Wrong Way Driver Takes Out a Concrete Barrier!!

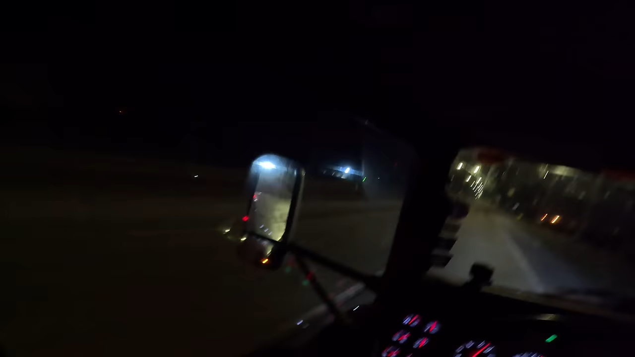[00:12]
there behind us. You can see her back there, Barry. I don't really know much about the accident, other than my dispatcher was saying it's really bad. If the description is where I think it was, it should be on the other side of this bridge here. I think I see red and blues ahead.
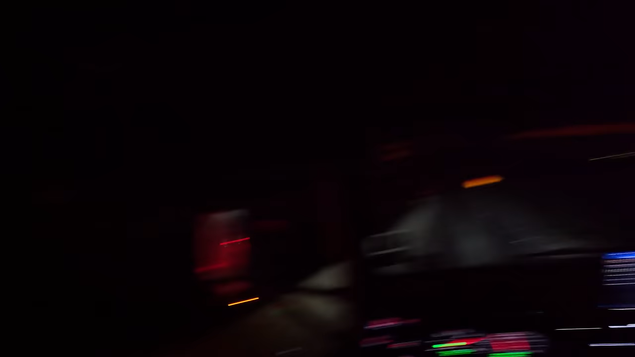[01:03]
I just seen it in the darkness there. It looks like it's in the